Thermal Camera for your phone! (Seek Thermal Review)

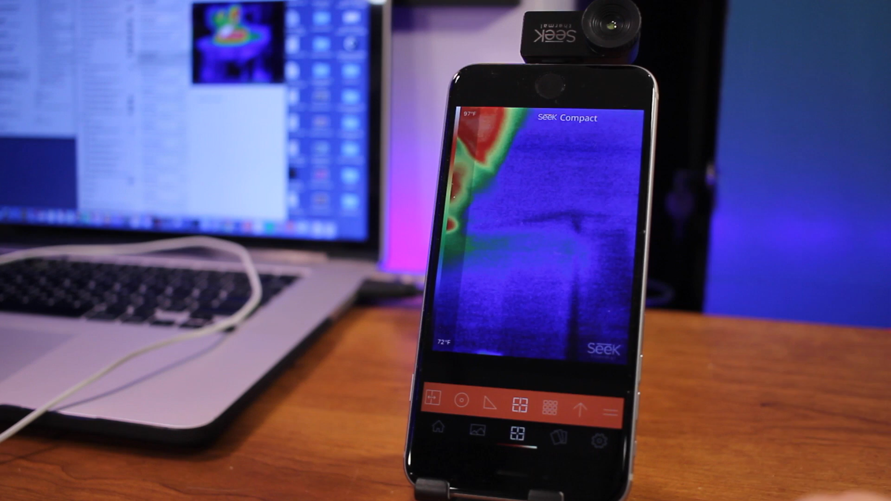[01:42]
Even though the app is relatively simple, the app isn't perfect. It sometimes lags a little bit and freezes up, which hasn't been too big of an issue, but it does occasionally happen.
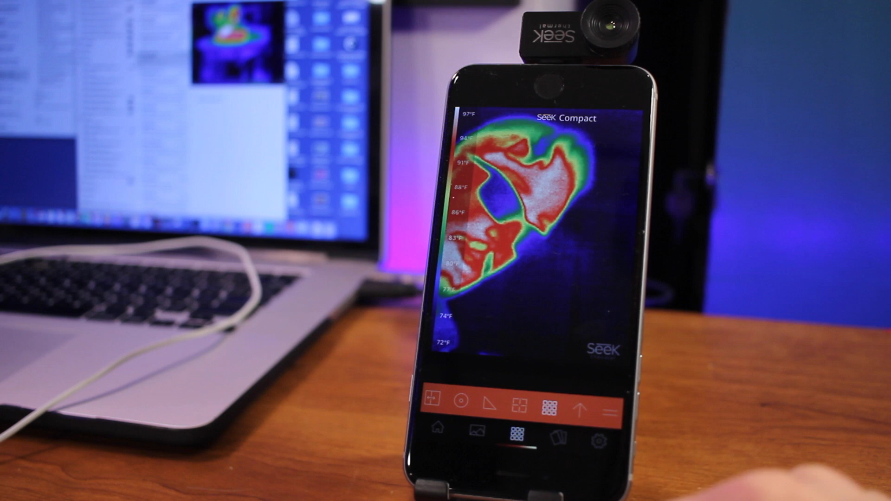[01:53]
It also likes to bombard you with wanting you to register for an account for the app, which you can click a button that says later, so you don't have to do it at the moment, but it does still pop up here and there, and it is a tad bit annoying. But once you get past the registration, and you're in the live view mode, it's actually really nice.
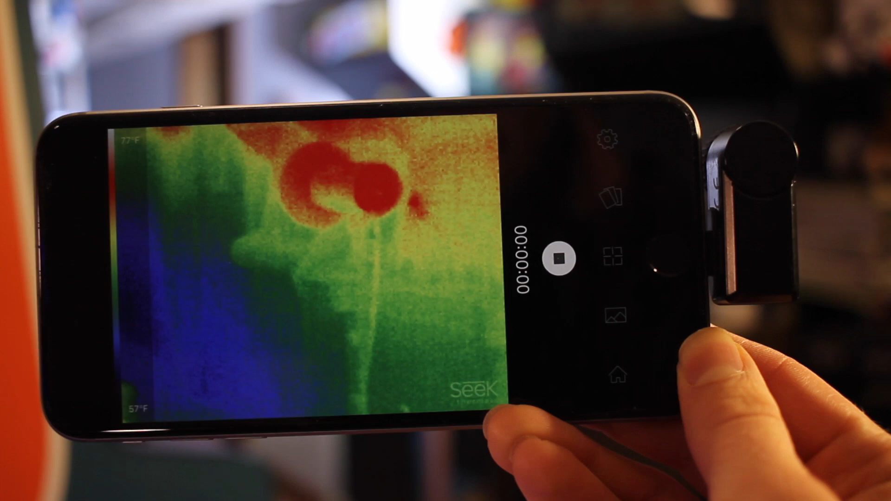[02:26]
And if you want to document the image in the live view mode, you can easily take a picture or a video, and in the picture or video,
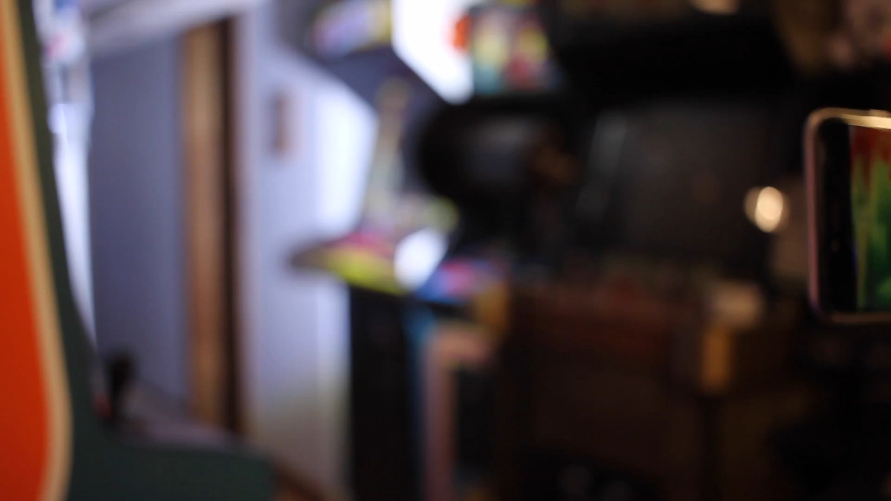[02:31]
there still is the temperature readout on the left-hand side.
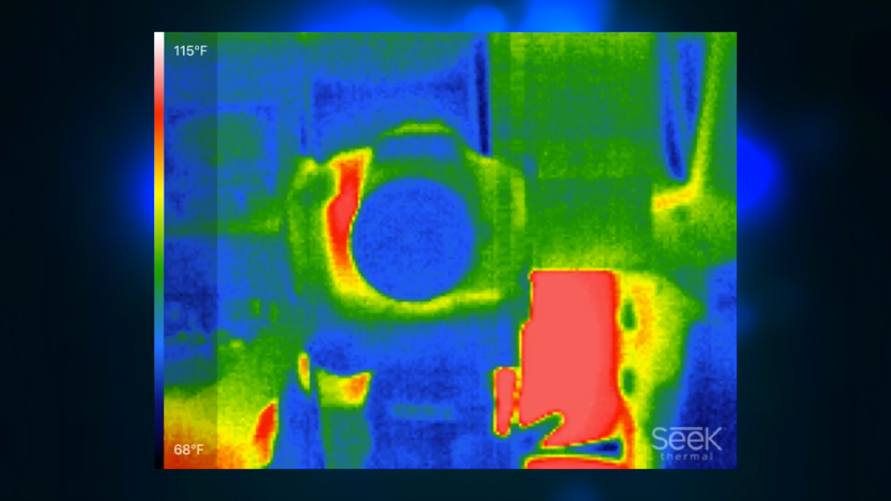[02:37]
On screen: scale top 115°F, scale bottom 68°F
After capturing a video or picture, you can easily go into the gallery and save the video or picture to your camera roll.
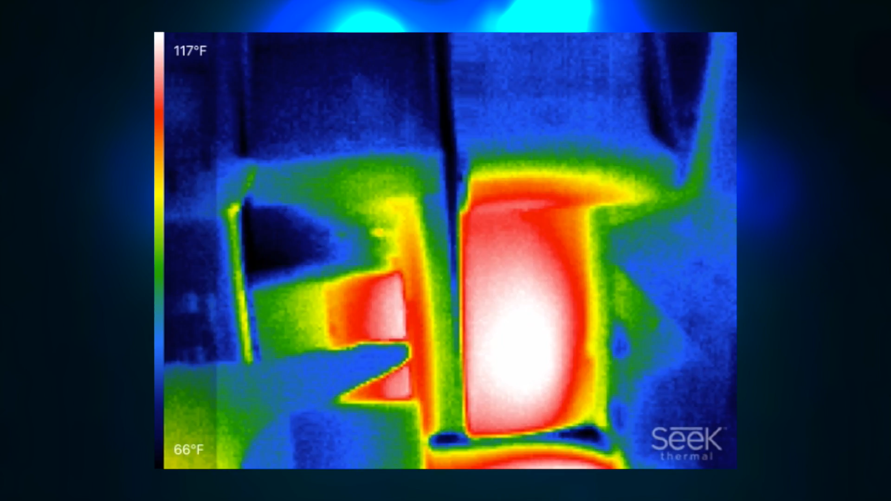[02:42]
On screen: scale top 117°F, scale bottom 66°F
Or email it or text it to someone. But to give you a demonstration of this thermal camera, I'm simply in my basement,
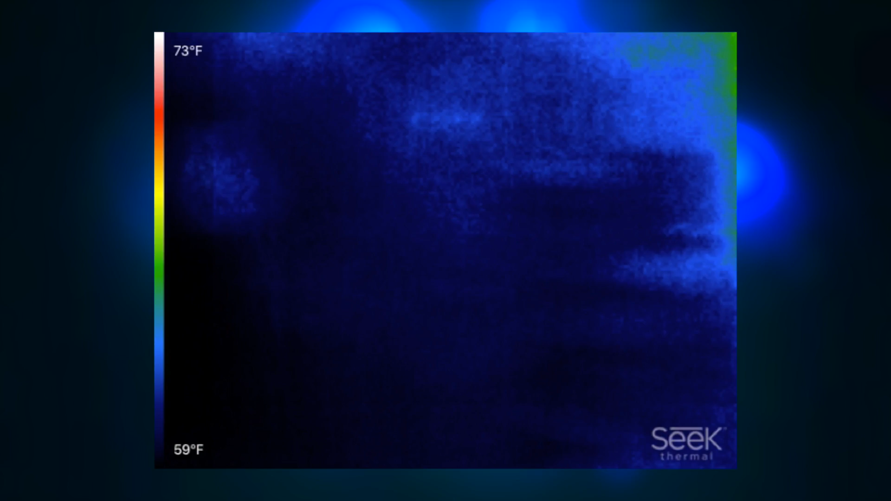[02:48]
On screen: scale top 73°F, scale bottom 59°F
and you can see that my camera is a lot warmer than everything around me.
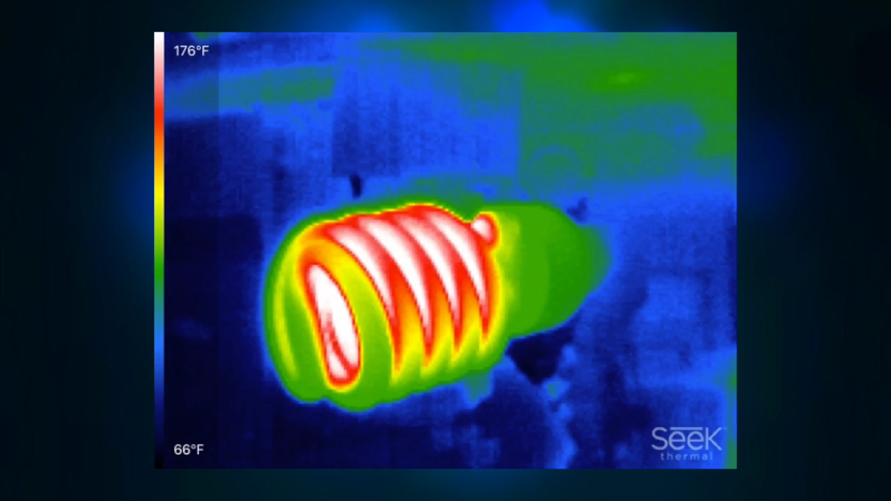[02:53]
On screen: scale top 176°F, scale bottom 66°F
There's a heater in my background, which is heating up the floor, which the camera picks up on. I can see how hot my light bulbs are.
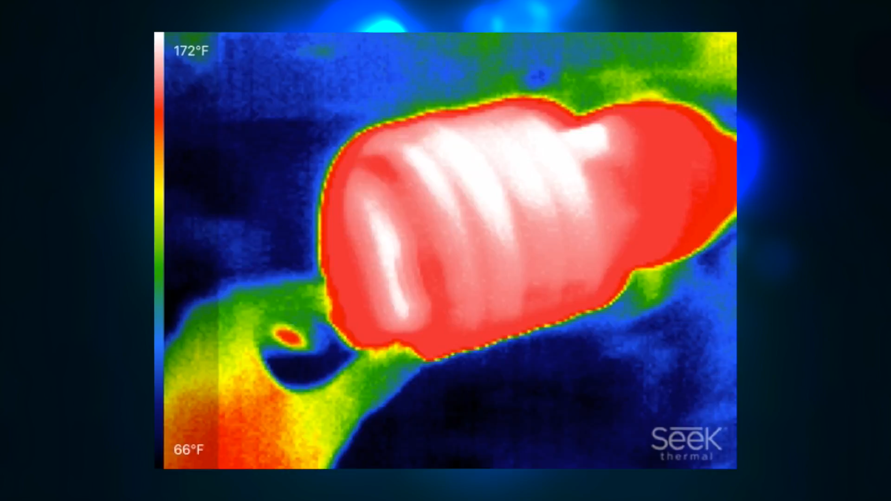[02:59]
On screen: scale top 172°F, scale bottom 66°F
Unfortunately, if you haven't noticed already, the video quality of the thermal camera is very poor.
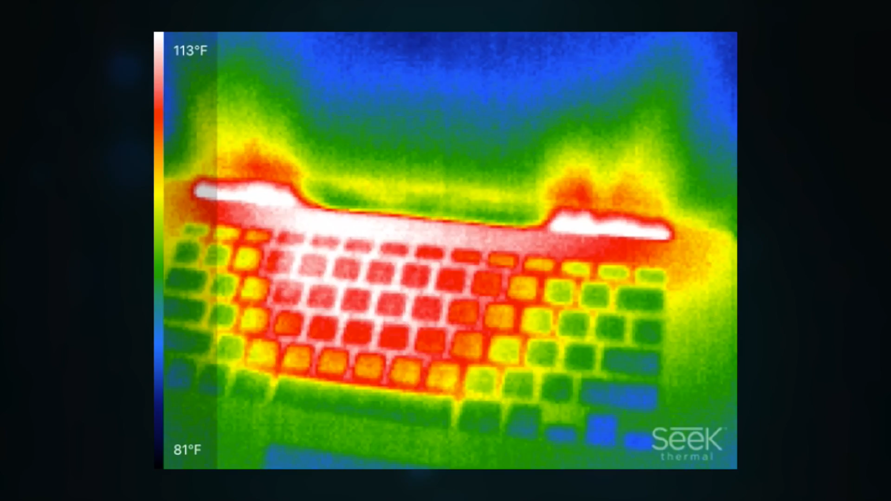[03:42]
On screen: scale top 113°F, scale bottom 81°F
sometimes it is helpful to give a readout of how hot the MacBook is going to get, because,
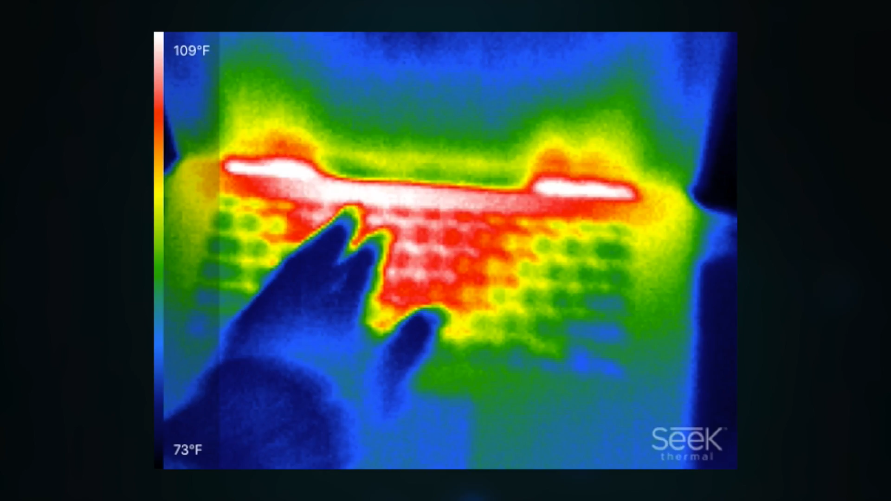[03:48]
On screen: scale top 109°F, scale bottom 73°F
you know, heat in laptops can be relatively important to know if it's actually good with heat distribution.
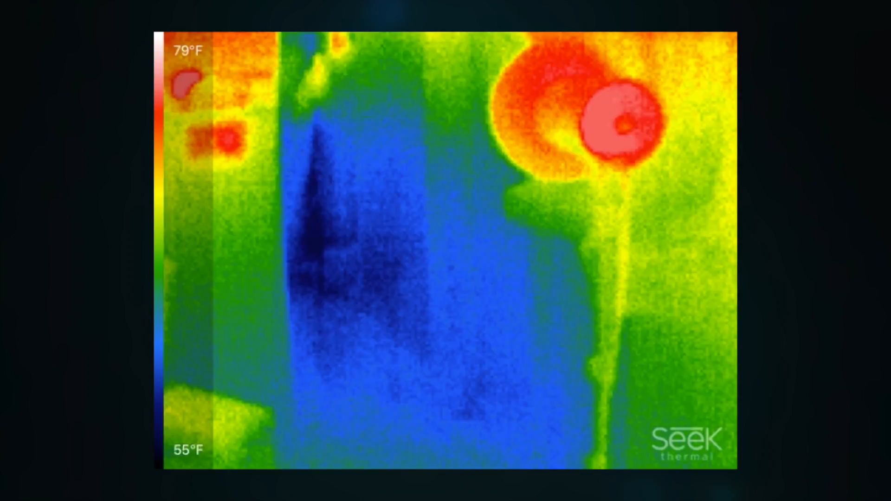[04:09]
On screen: scale top 79°F, scale bottom 55°F
And I can use an infrared thermometer like this guy,
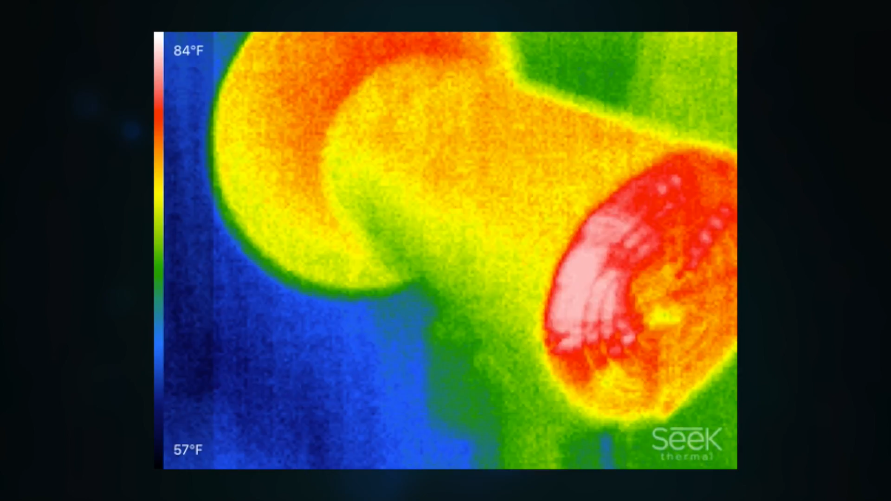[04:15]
On screen: scale top 84°F, scale bottom 57°F
but sometimes with metal surfaces, this doesn't always work that great.
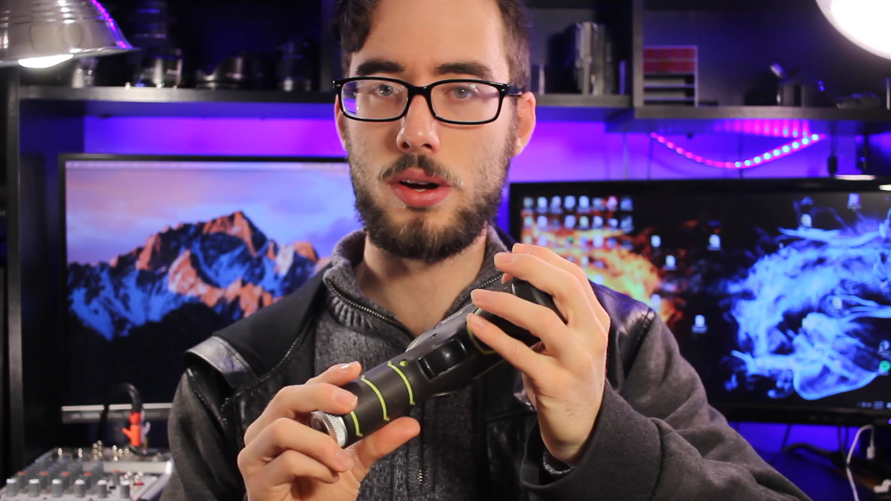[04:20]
So using a thermal camera has completely changed
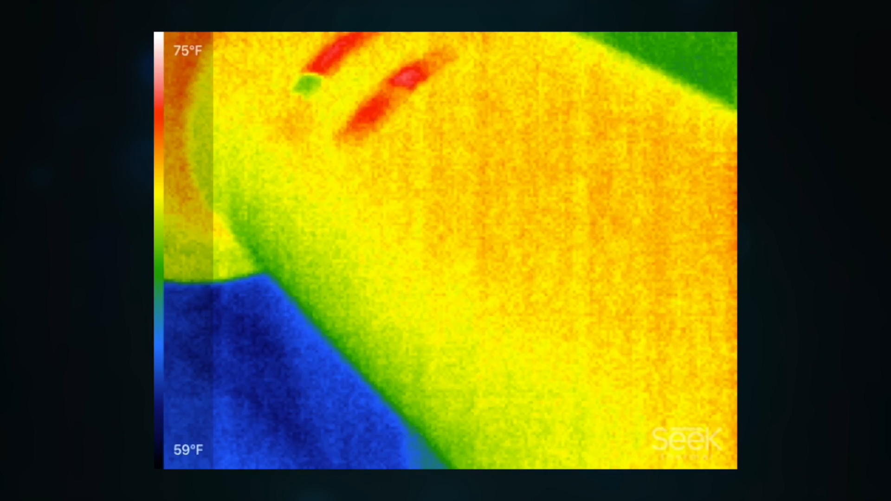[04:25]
On screen: scale top 75°F, scale bottom 59°F
how I can read out the thermal readings because this is not that accurate compared to the thermal camera.
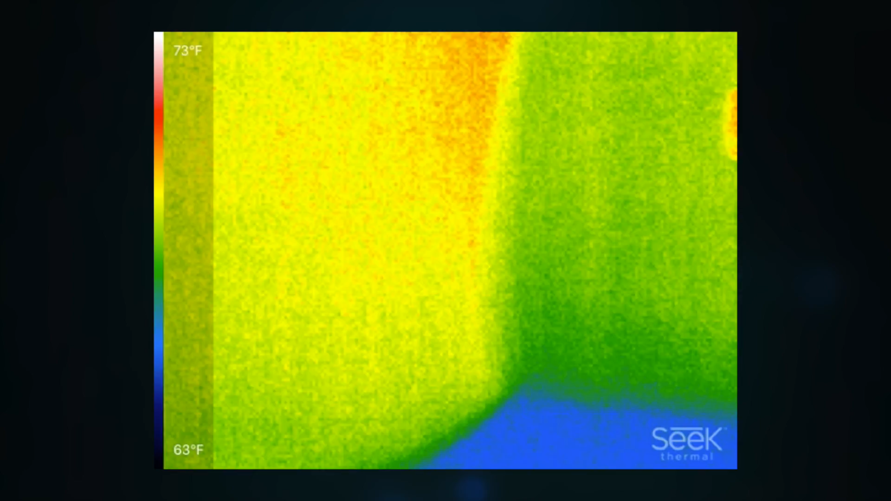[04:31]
On screen: scale top 73°F, scale bottom 63°F
And in terms of accuracy, I have found that the thermal camera, the Seek thermal, is relatively accurate.
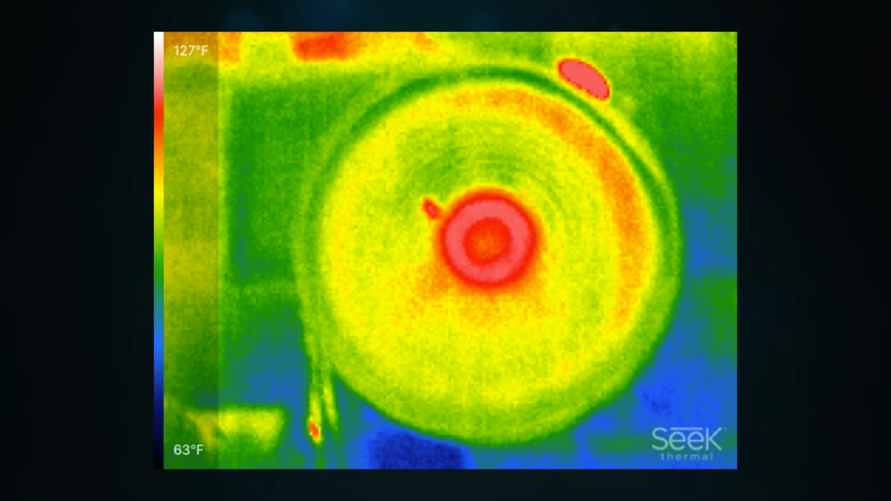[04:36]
On screen: scale top 127°F, scale bottom 63°F
I haven't had an issue with accuracy.
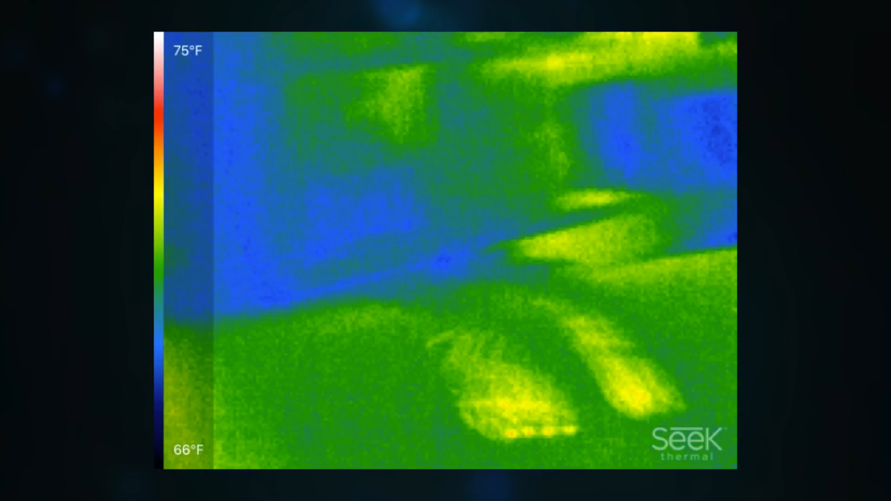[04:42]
On screen: scale top 75°F, scale bottom 66°F
There was a few times I thought it was wrong, but it's actually not. It's been spot on every time.